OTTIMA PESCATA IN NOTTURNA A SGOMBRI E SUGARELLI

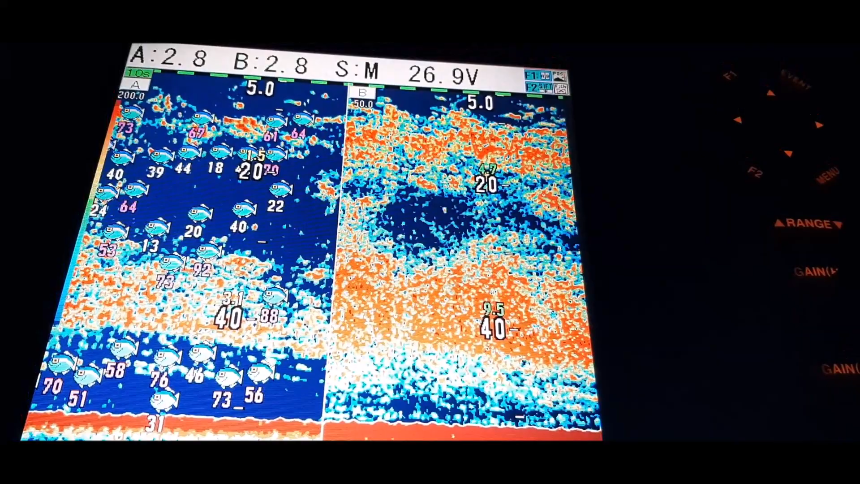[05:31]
ci abbiamo qua sotto la barca ed è sempre così ogni uscita con hobby fishing
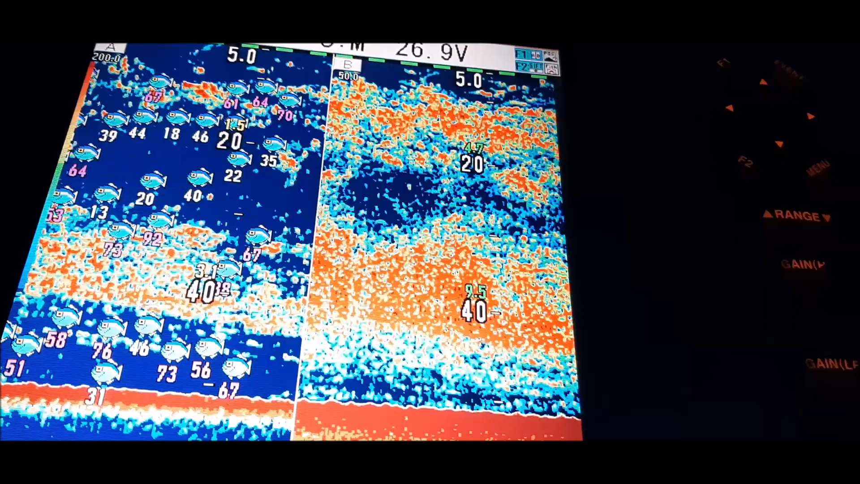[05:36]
ragazzi il mare ci dà tanto tanto tanto pesce